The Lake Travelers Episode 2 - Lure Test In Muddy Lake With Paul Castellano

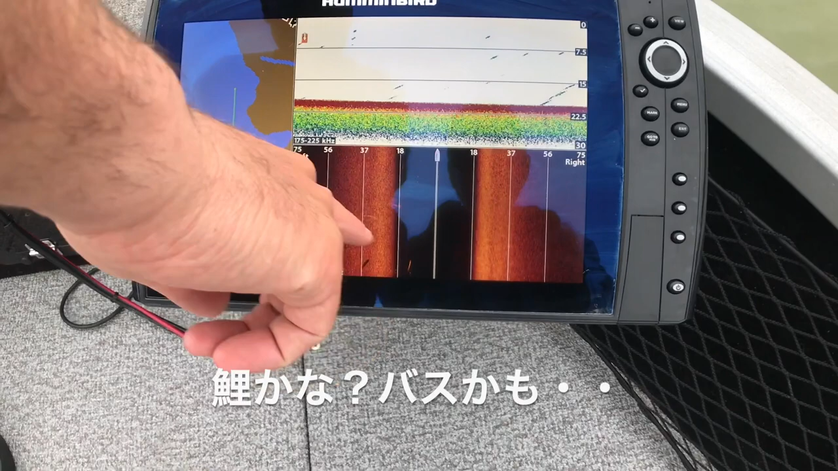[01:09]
You know, there's no map available, so the auto chart will record for us and we can create the map.